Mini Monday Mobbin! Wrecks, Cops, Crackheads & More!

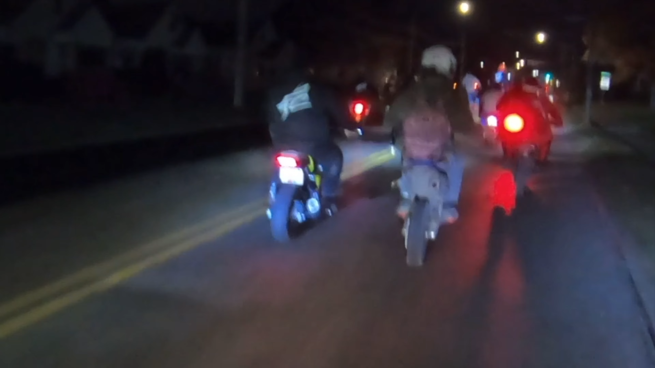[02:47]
somebody lost a muffler oh my god all these chinese pit bikes just losing all their parts